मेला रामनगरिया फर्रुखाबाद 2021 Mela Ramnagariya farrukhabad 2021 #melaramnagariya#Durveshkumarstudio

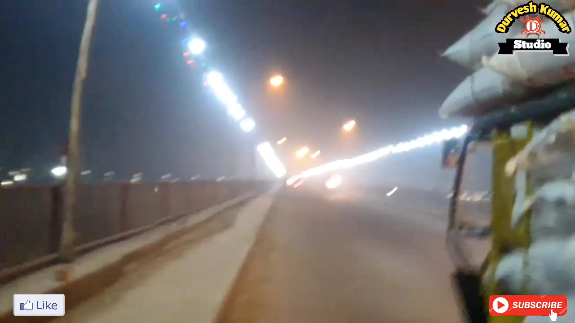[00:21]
देखिए किस तरह से लगा हुआ है अभी लगे रहा है नाइट के समय अभी पूरा नहीं लगा हुआ है